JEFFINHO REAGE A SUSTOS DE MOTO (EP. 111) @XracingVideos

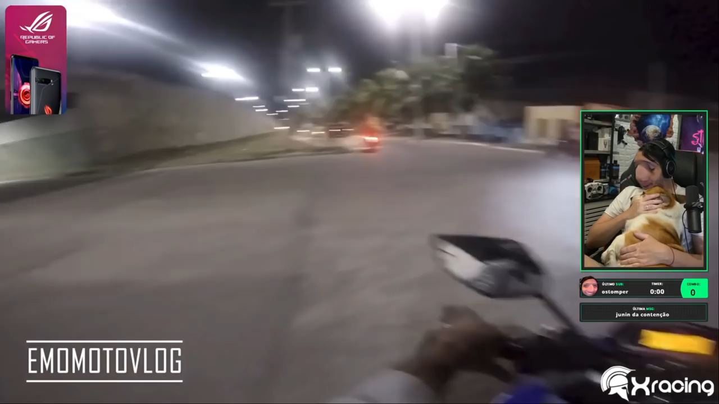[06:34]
Que susto, velho. O gato passou na minha frente.
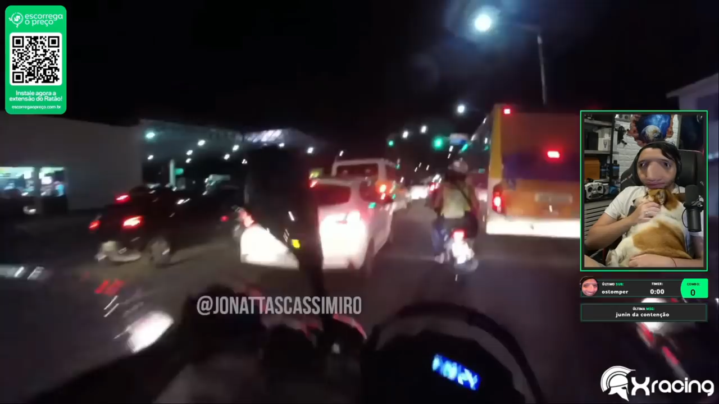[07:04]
Ih! Caralho, vai cair. Vai matar o motociclista.
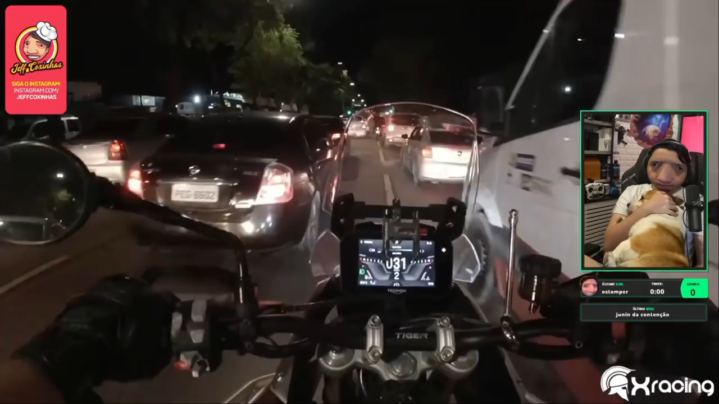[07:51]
Ai, matou. Tu é maluco, pô?